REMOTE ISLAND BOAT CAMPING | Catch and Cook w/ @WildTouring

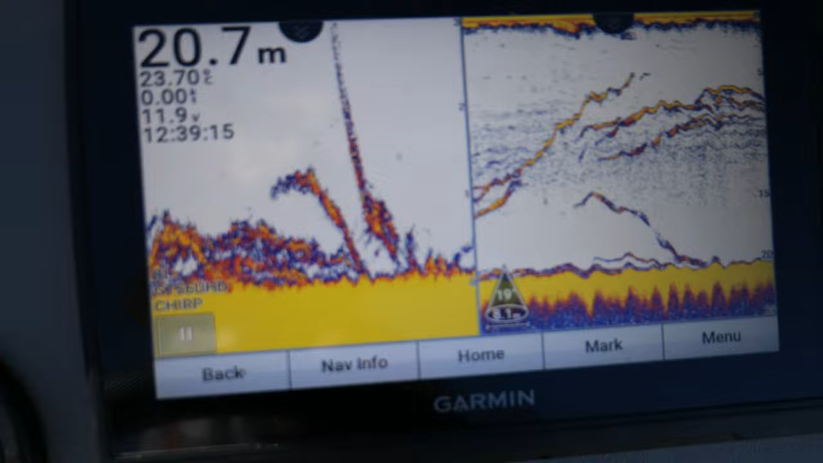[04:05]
On screen: depth 20.7 m
She called it right, but that's the show on the sounder, so I was under the assumption it might be something a little bit different. Bugger.